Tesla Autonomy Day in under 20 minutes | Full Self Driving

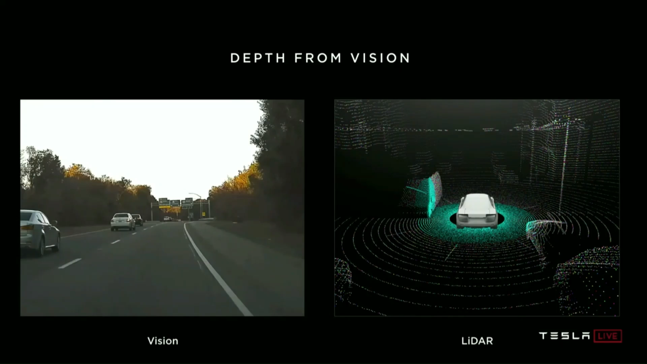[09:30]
used your your neural net and vision you were not shooting lasers out of your eyes so in circles i'm showing radar objects and in uh and the cuboids that are coming out here are purely from vision so the cuboids here are just coming out of vision and